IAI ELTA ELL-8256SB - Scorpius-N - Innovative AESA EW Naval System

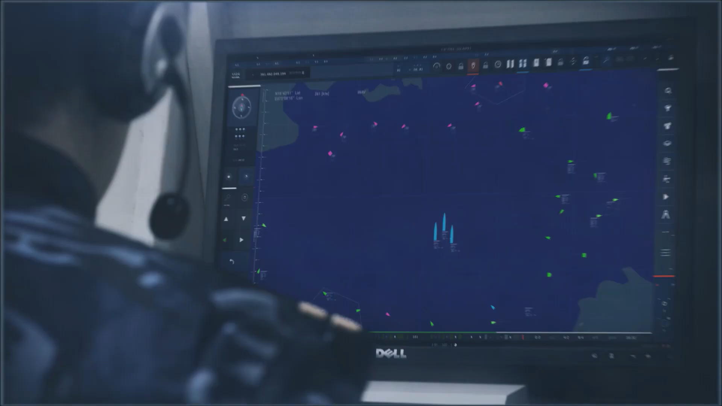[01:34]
automatically detecting and identifying air and surface targets in all directions.
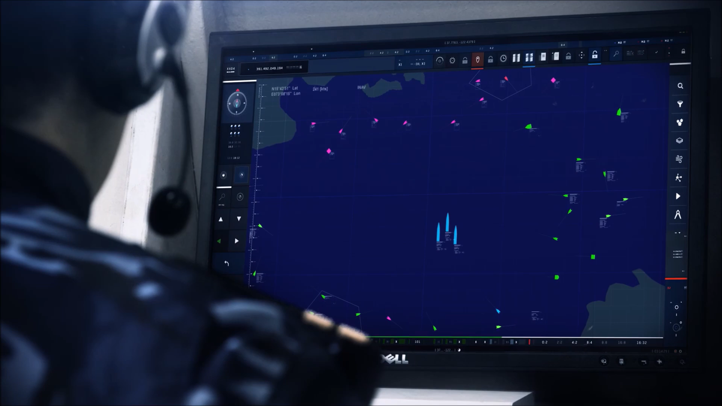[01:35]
Scorpius provides a dramatic boost in sensitivity and in radiated power.